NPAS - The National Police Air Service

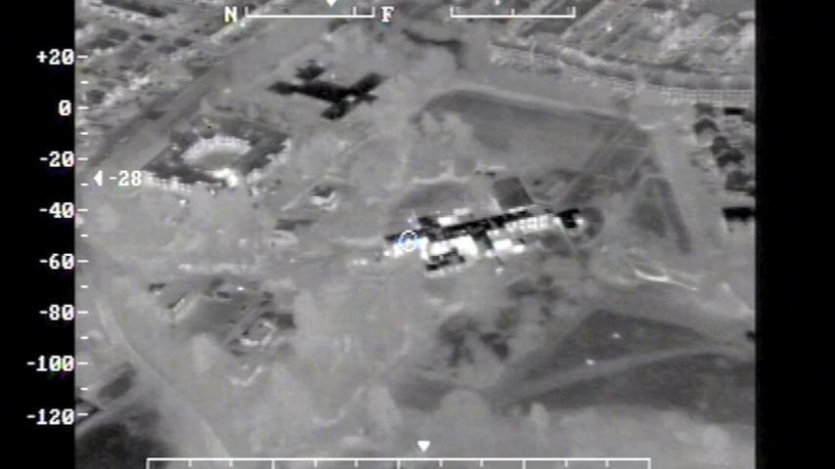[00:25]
Unfortunately our mapping doesn't go down that far. What I'm going to do, I'm going to put the night zone on, if you can just have officers go to that location.
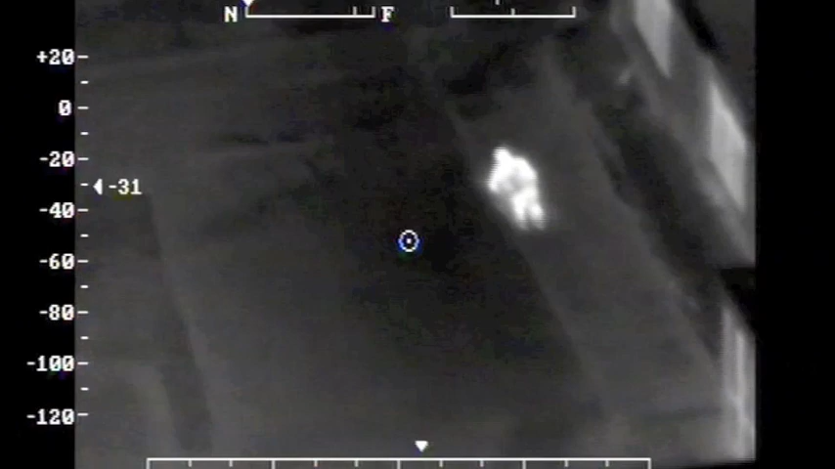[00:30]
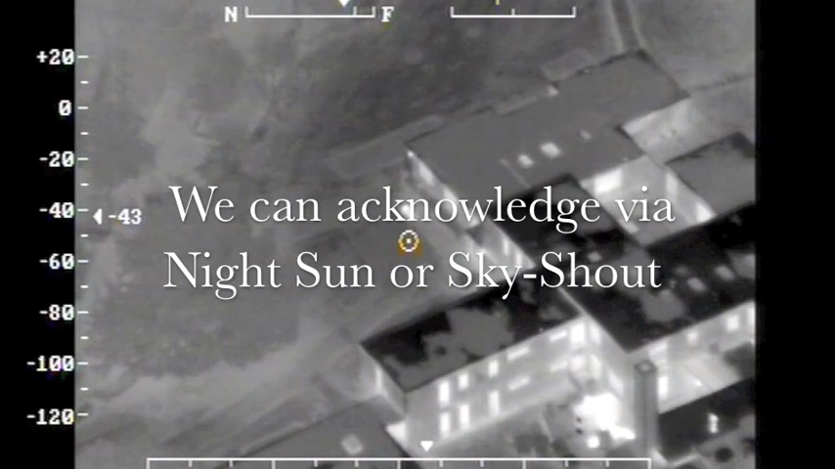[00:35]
Sure, sir, I'm running round out.
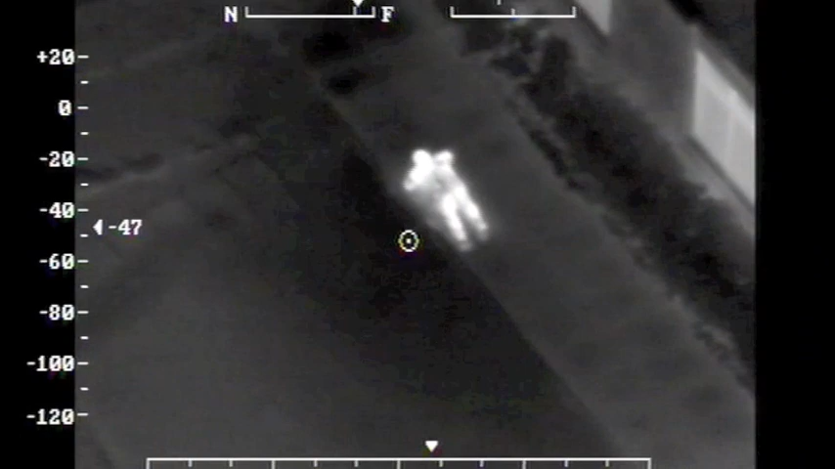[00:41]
Yeah, it looks to be the premises at the rear of the nursing home.
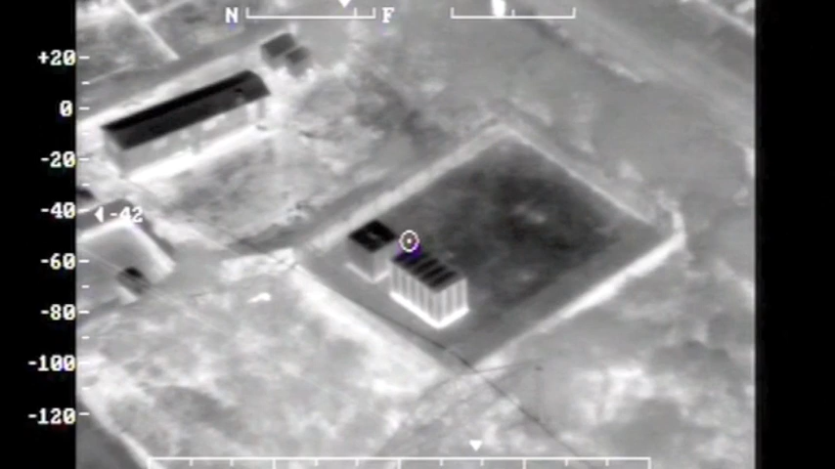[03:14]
He's laying just in the corner in front of that.
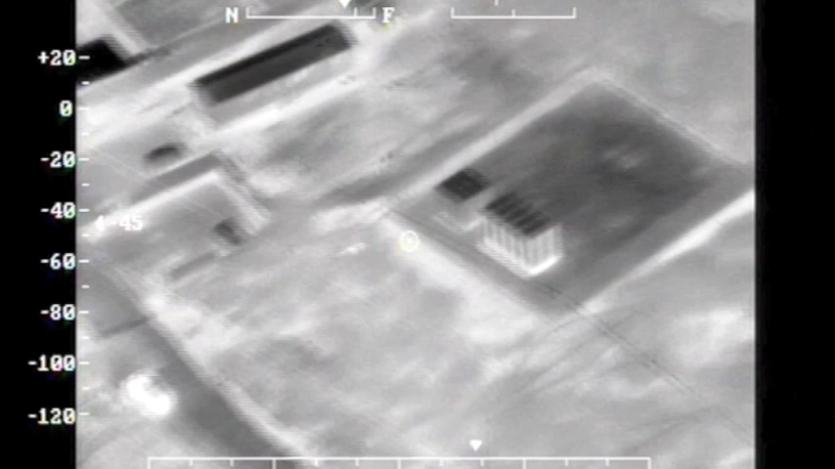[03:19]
Yes guys, just in front of us, to the right.
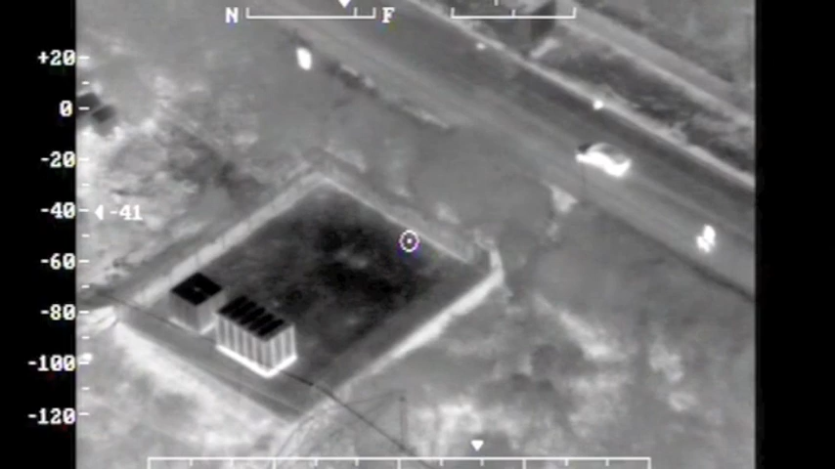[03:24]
Can we get through that to your compound, is that what we're saying?
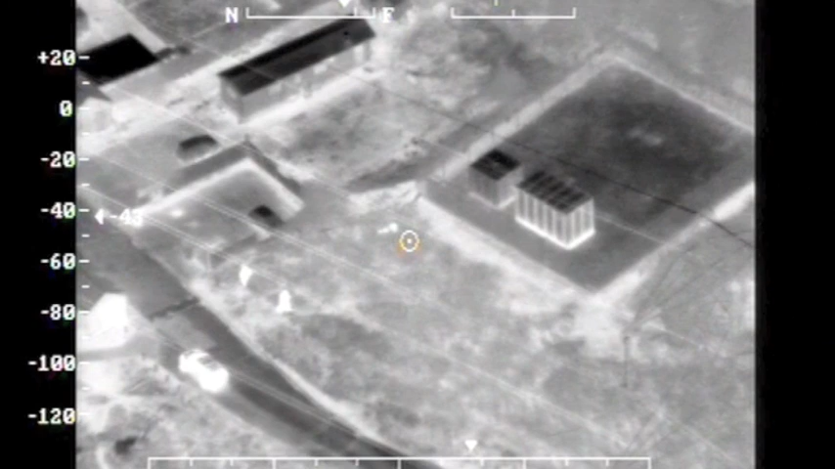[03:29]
Yep, he's hiding in there by the compound in front of you. He's moving, you call him and he might come out to you.
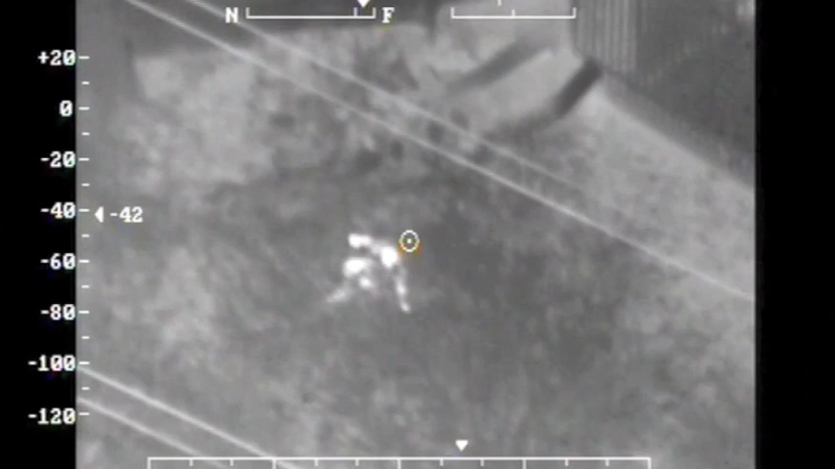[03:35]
3-5, I'm coming round. Yeah, hands up. Yeah, Mal's got his hands up, call him out, we'll come out to you.
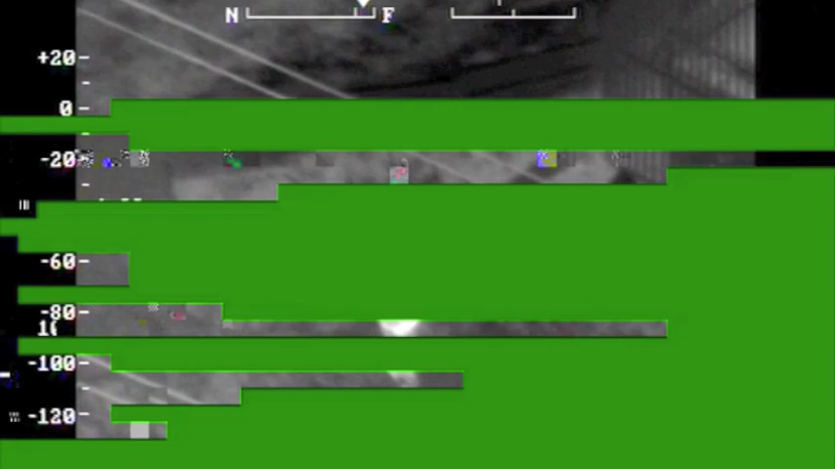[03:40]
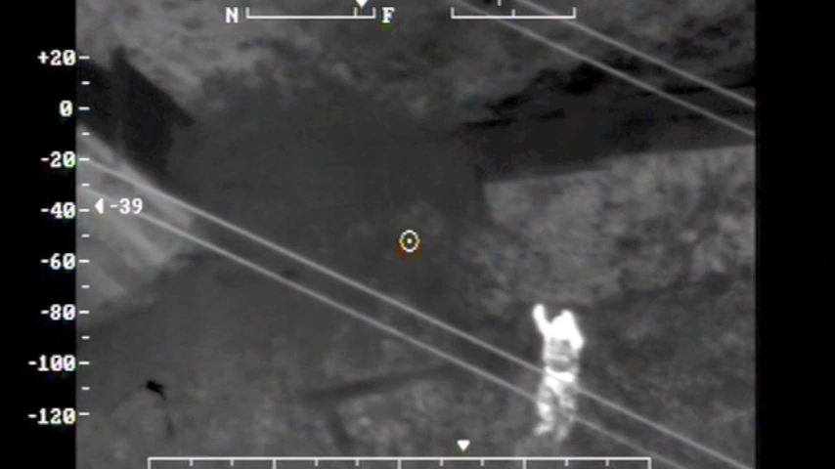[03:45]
Yeah. Yeah.
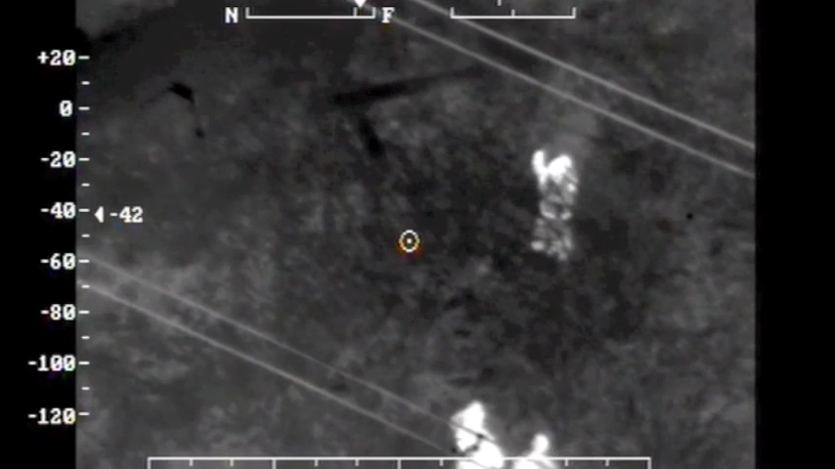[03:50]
Hang on, gimbal, gimbal, lamp on, nowhere near linked.
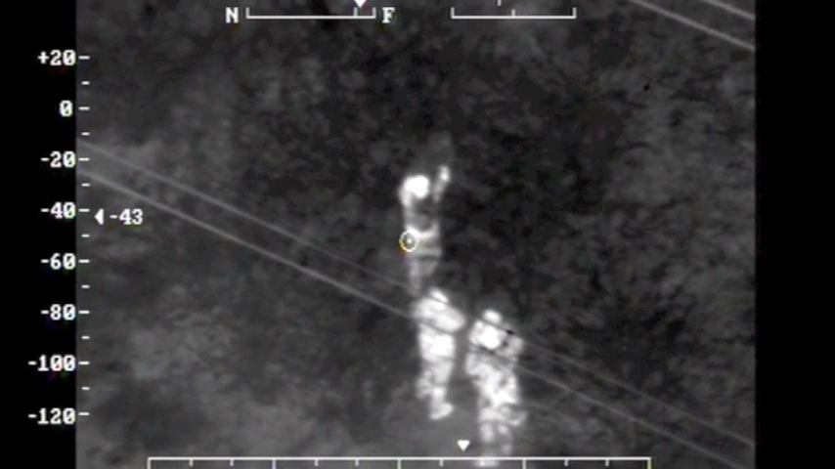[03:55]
Link is off. Looking for me light, I can't find him. No, ground.